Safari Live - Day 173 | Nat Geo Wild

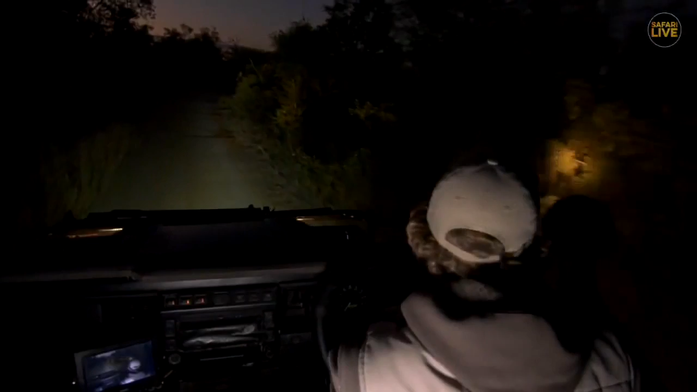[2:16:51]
So it was absolutely fantastic. And I'm just going to continue on here a little bit further, and in a moment we're also going to be switching over to infrared, and I believe Steve has already done that.
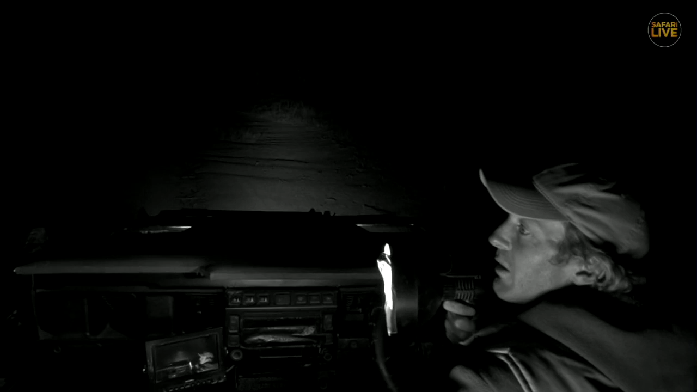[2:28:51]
And that does actually perform quite a big function of them getting quite a lot of meat protein. We just spotted a birdie here, a different birdie, not the same one that we saw previously.
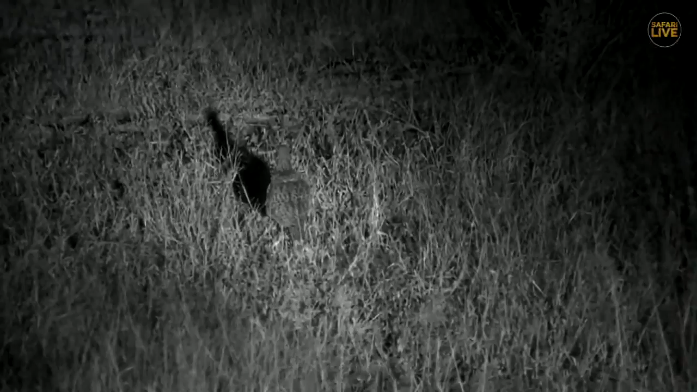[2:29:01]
That other one was a fiery necked nightjar.
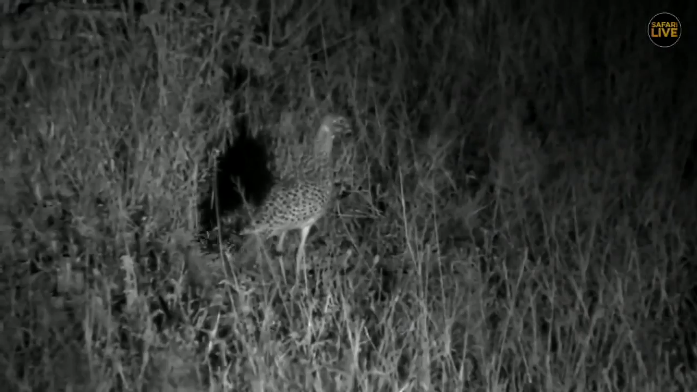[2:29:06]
This is a spotted thickney as he runs through the grass there.
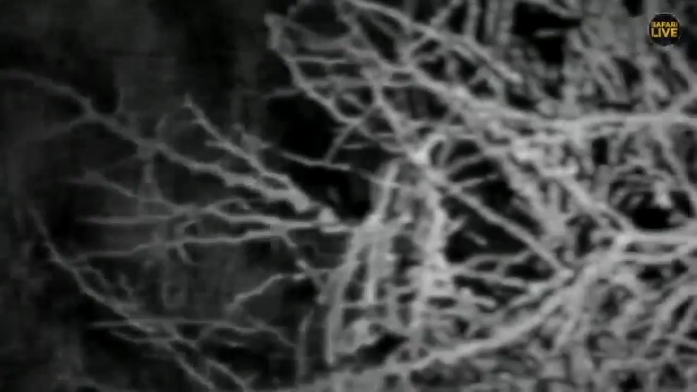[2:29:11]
Spotted thickney, also a nocturnal animal, nocturnal bird. You can see them sometimes during the day, but they're very inactive.
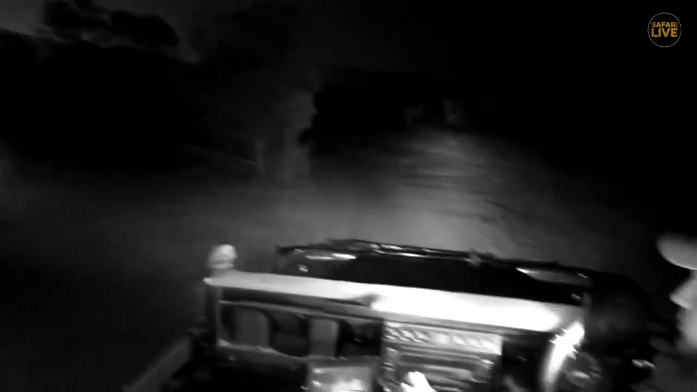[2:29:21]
So it looks like he's just disappeared in there behind the branch. So the night bumble continues, and hopefully I'm going to now maybe try and concentrate on trying to find a little chameleon. But, well, let's head on over to Steve and see how his night drive is going.
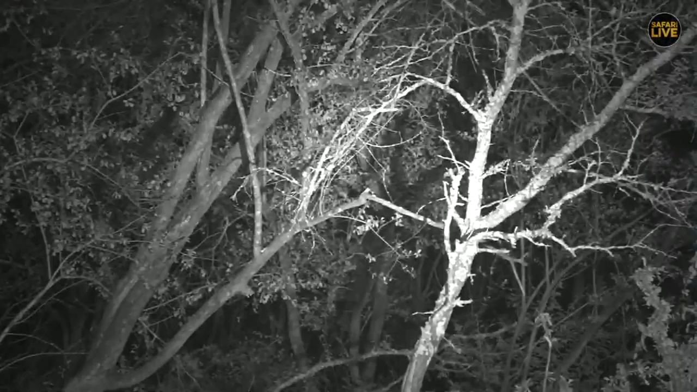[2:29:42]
Well, we found a bush baby. It's just behind, if you can go behind that branch, one on the left, Craigo. Just on the left, he's behind there. Just hiding away. I can see him looking at me. Can you see him? Just on the branch at the back there. Lou can see the tail. Just at the back.
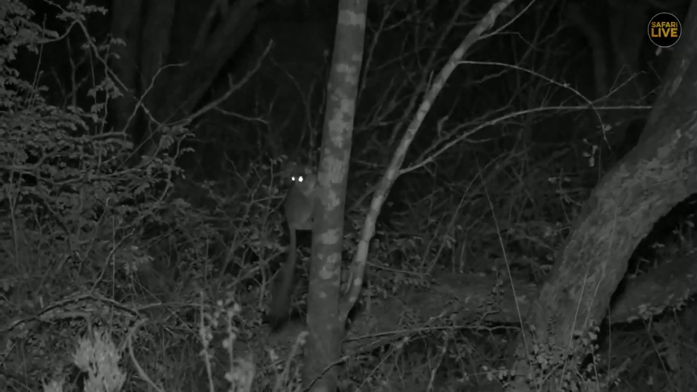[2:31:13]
They have got such good accuracy in their jumps and such marvelous feet to enable them to hold on to the branches. This is so cool. They're able to chew with the side of their mouth. They've got these sharp teeth. They can actually gouge into the tree and then they can drink the sap that comes out of the tree like maple syrup. Doesn't that sound marvelous? Ooh, there we go, he's coming back.
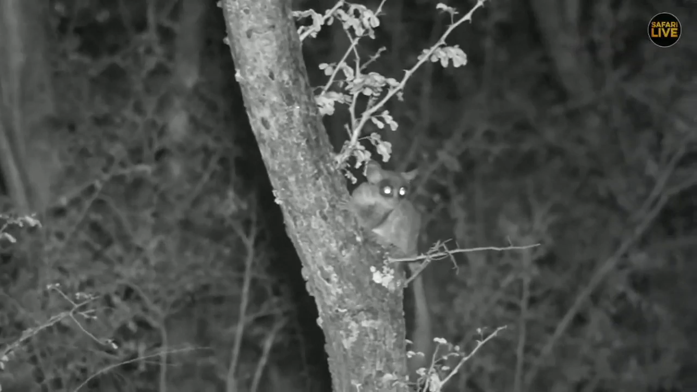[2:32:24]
Monique, well, the energy of this bush, there we go, it's going to nibble, get some of the juices out. If you want the energy of this bush baby, you either have to eat the sap of trees, or maybe it's the urinating on their hands that gives them the energy. I'm guessing it's not the second one, but who knows? Who knows? If anybody wants to try, I doubt it's going to work.
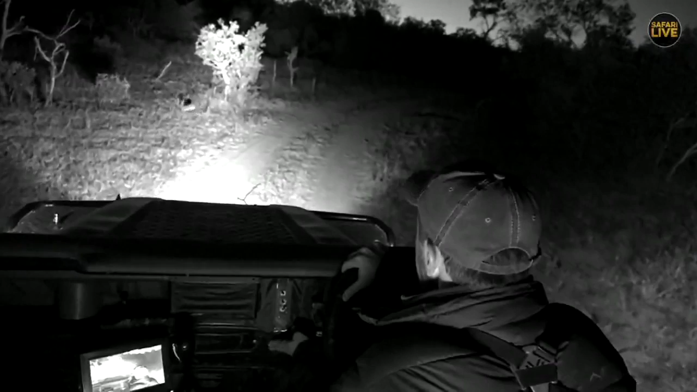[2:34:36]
We have a bit of a hairy scene here, Craigo. We've got hairs all over the place, especially on the right of the car.
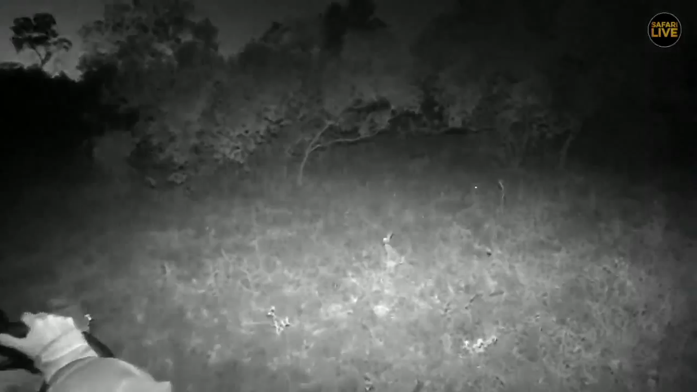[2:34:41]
Here's one. They're not as exciting as bush babies, I'm afraid, but every now and again they get up to some interesting antics.
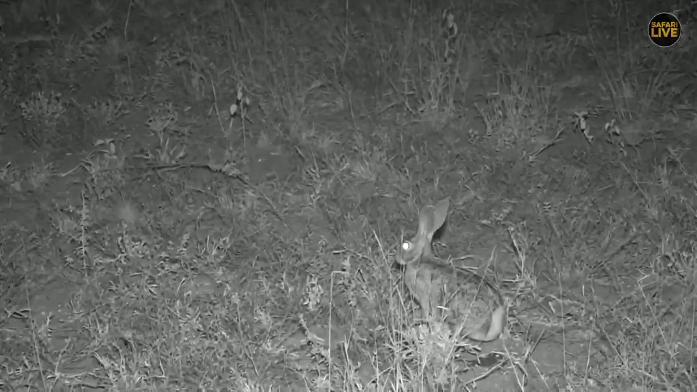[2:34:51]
Let's see if we can get it talking about rodents. Very similar to a rodent, isn't it, the hair? Very long ears. Busy munching away. Very good little grazer.